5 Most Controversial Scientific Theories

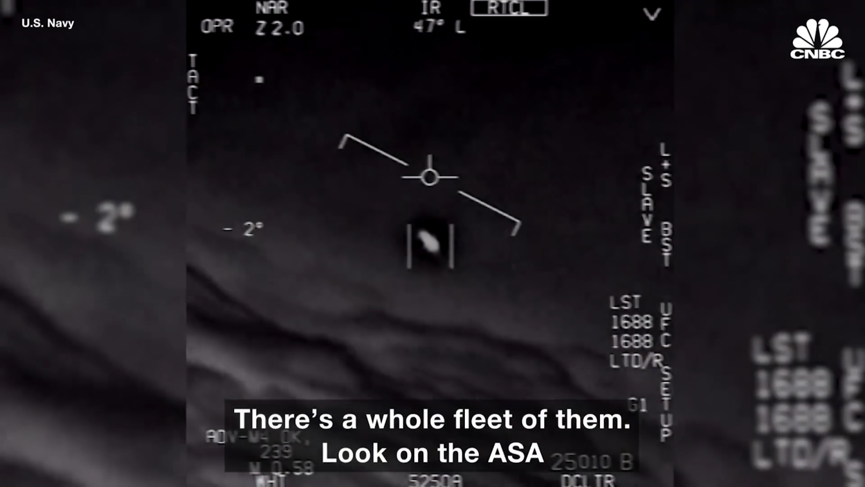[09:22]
With the Pentagon releasing video footage of strange objects in the sky,